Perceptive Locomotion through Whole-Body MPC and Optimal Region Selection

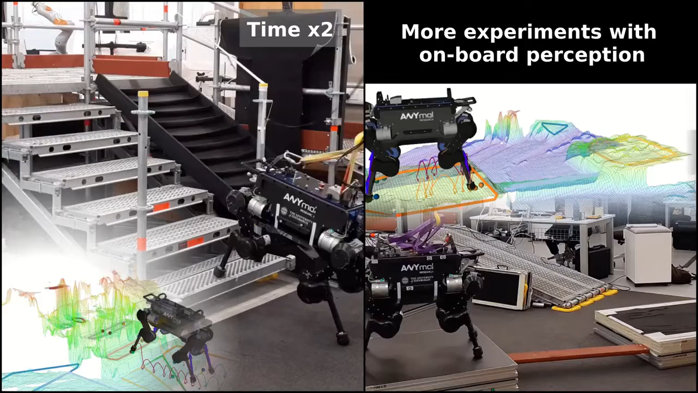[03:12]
We assessed our perceptual locomotion pipeline through various experiments.
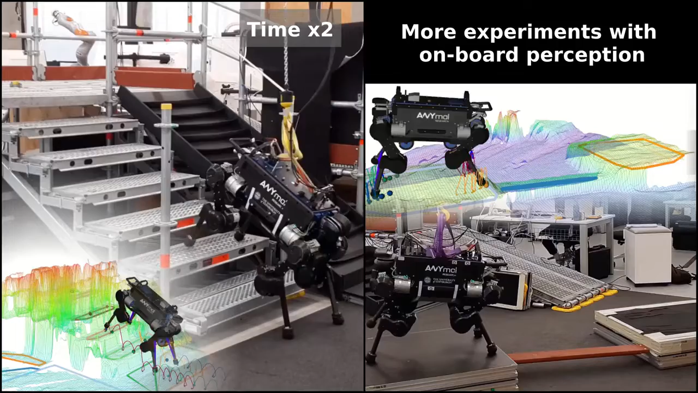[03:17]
On the left, the long experiment consisting of climbing up and down this industrial staircase with onboard perception.
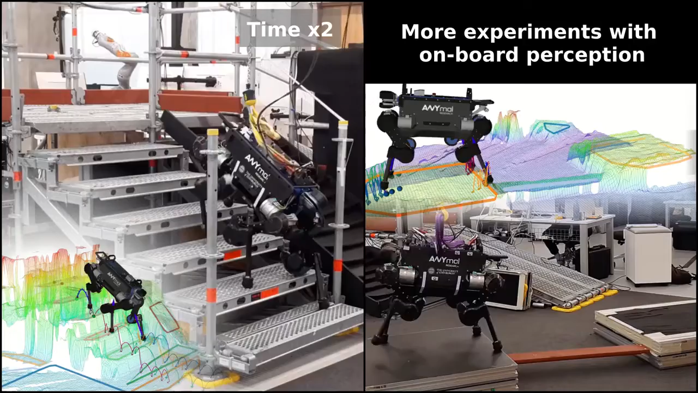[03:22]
On the right, an obstacle is added in the middle of the experiment.
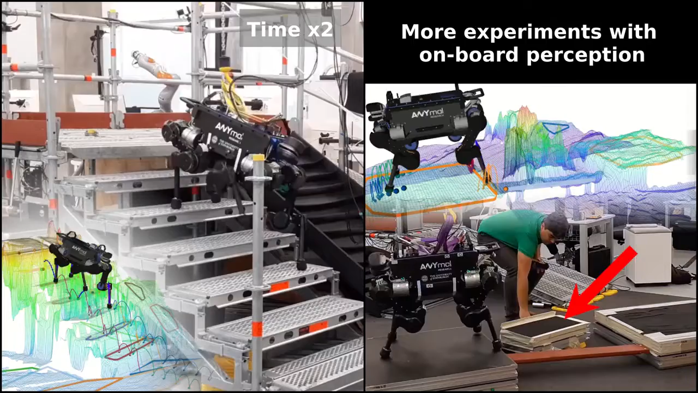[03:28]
It takes a few iterations of the 8map algorithm, hence around 2-3 seconds to detect the new obstacle.
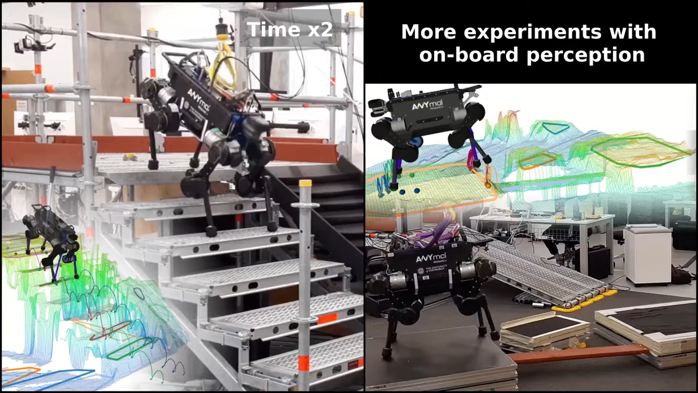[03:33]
Once the walkable surface is detected, the robot is able to safely walk and traverse the parkour.